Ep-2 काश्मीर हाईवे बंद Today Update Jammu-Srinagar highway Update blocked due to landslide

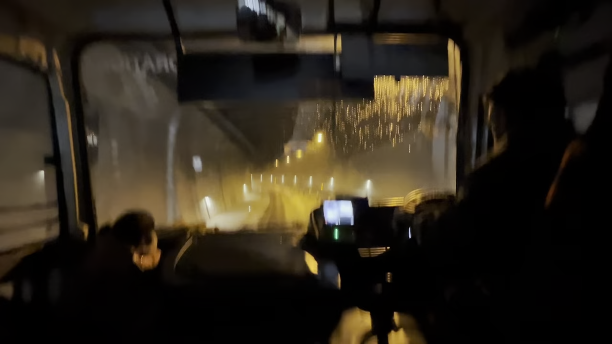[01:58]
कि नौ किलूमेटर टनल है बहुत लंबा टनल है सबसे बढ़ा टनल है कि इसके अलावार भी है